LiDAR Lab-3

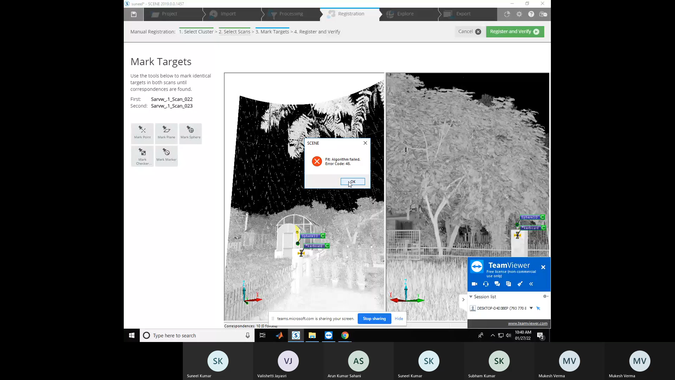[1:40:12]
We have marked here, okay. That's why it is showing this error. Click at the center of this sphere.
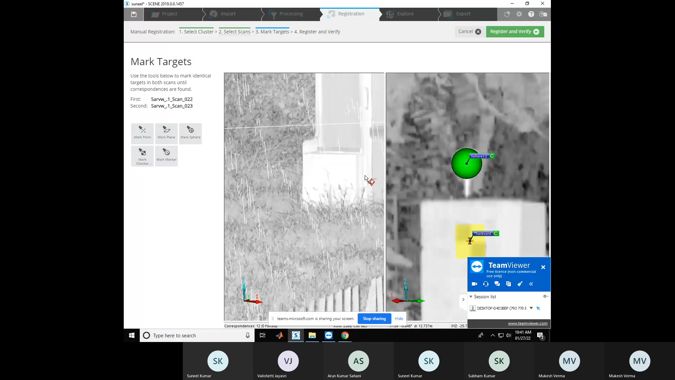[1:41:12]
Okay. That is common. So this is sphere, and you can see
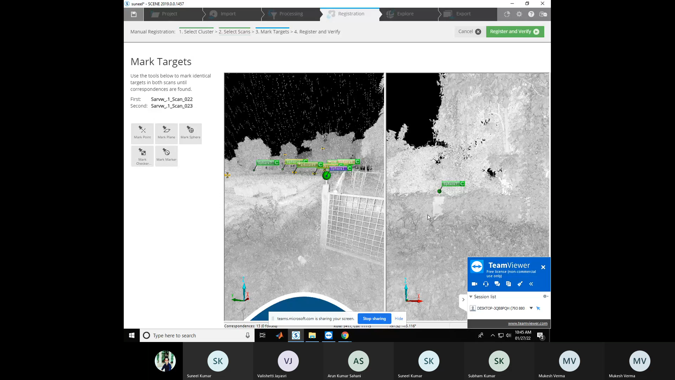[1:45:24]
So there are two separate windows and two separate scans. On those two scans you need to find the common target points.
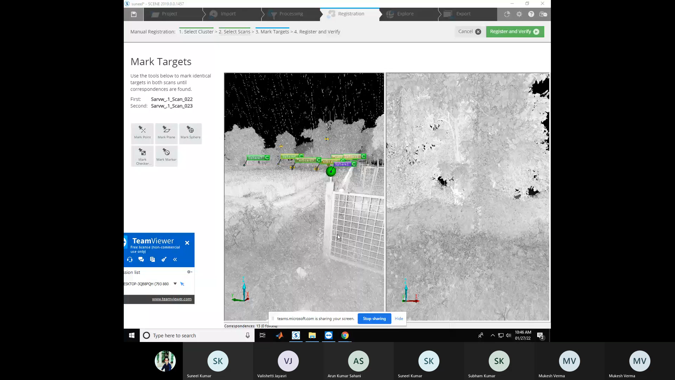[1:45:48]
Based on the surrounding area, you can decide which one is common. So you can see this sphere is present
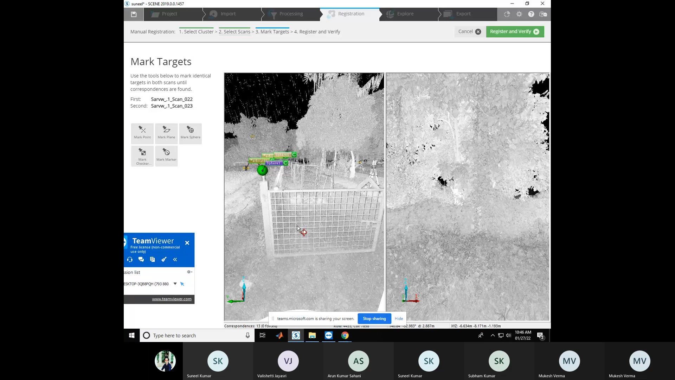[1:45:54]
somewhere above the gate, and you need to find the gate in the another scan. So you can see this is the gate, and left gate you can find this common sphere.
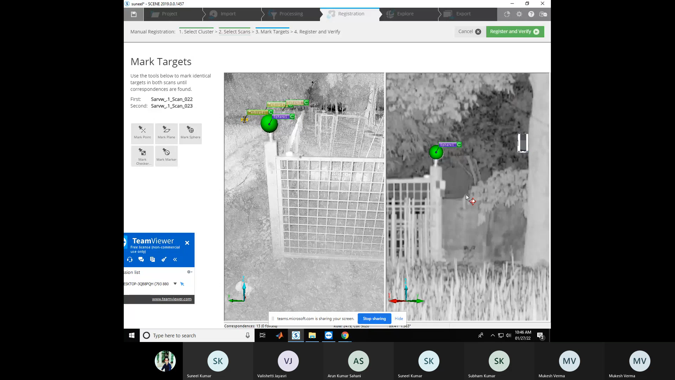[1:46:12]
Okay, and you can see here near the this greenhouse you can see one sphere and checkerboard,
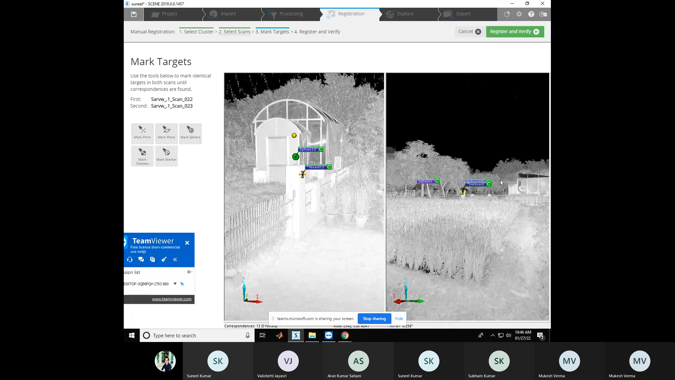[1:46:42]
and this is common to this checkerboard and sphere. And you can find another one, like one sphere is present here behind the box, and you can find the box in the scan here. This is the box, and you can see the sphere.
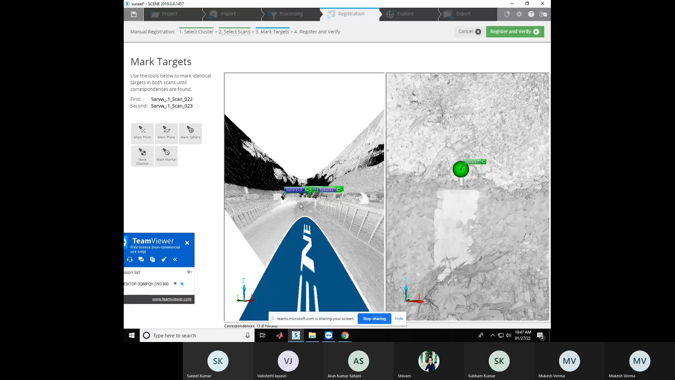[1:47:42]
Sir, I am zooming. So this is the first one, okay?
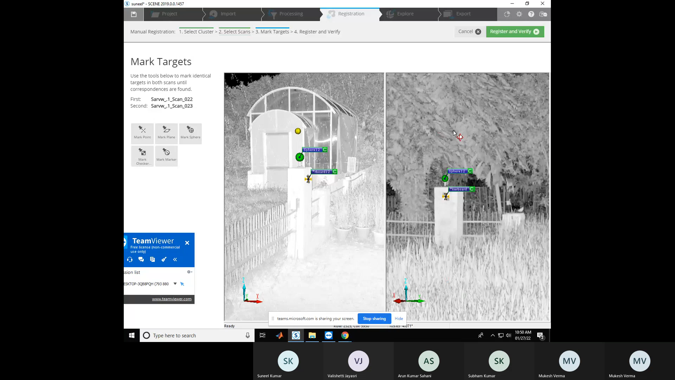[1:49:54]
you can see here one checkerboard and one sphere is common.
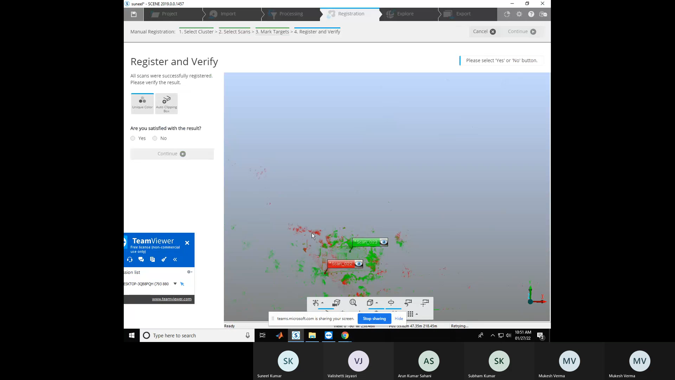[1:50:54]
Now you can visualize the scan and see whether the point clouds are merged or not.